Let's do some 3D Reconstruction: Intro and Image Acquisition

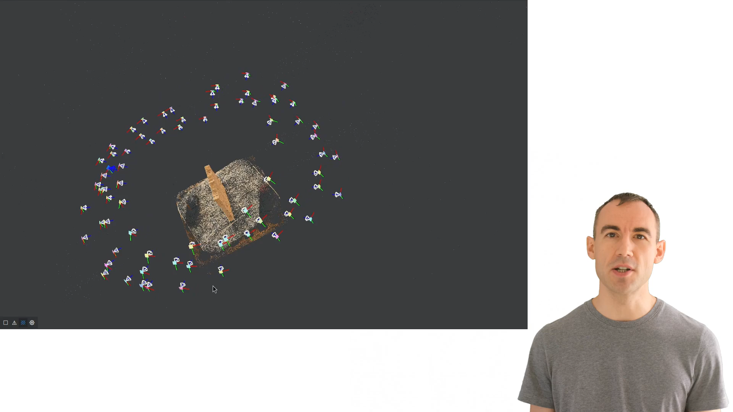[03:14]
then the algorithm wasn't able to connect adjacent images.
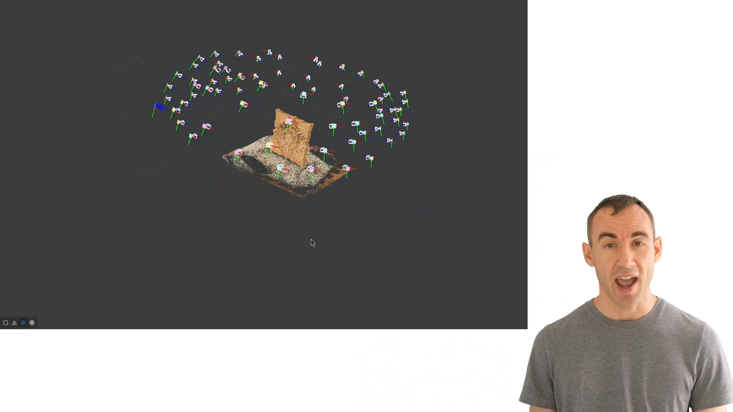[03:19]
And the reconstruction failed. So, from this very manual process, I got this reconstruction here.
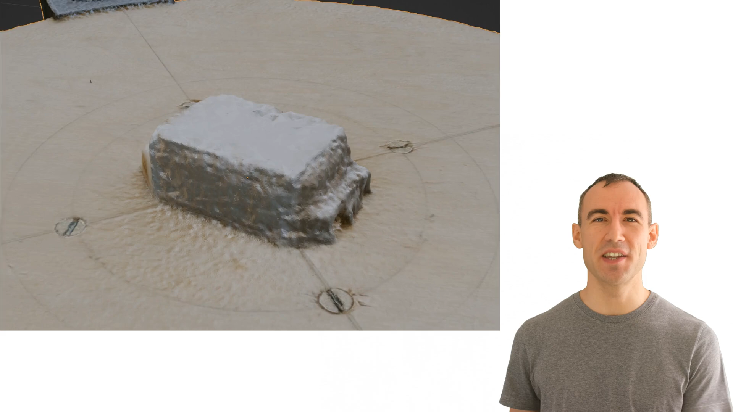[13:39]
And that's because the surface of this object is so uniform and a bit reflective. There are whole patches that just look white.
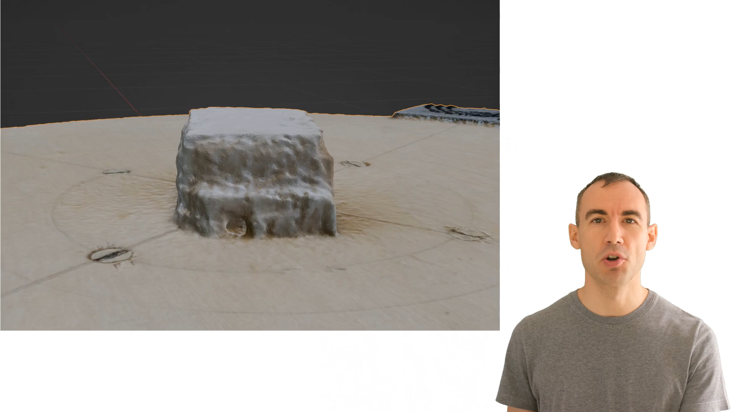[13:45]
So there aren't many features for the algorithm to grab onto. So what we can do is to try and create features.
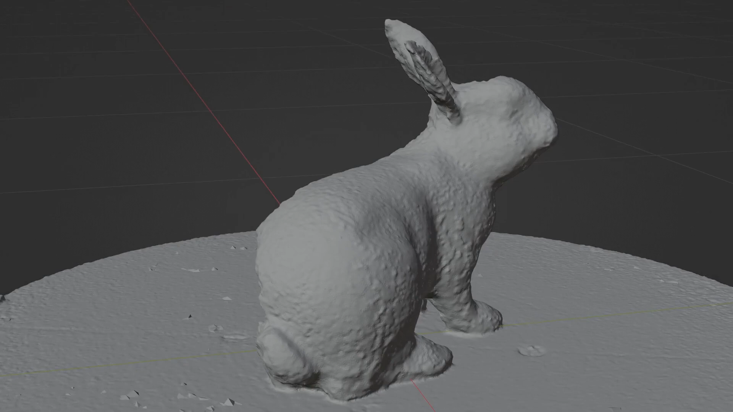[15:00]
And we may be able to improve it further by using a finer random pattern and by moving the camera closer to the object.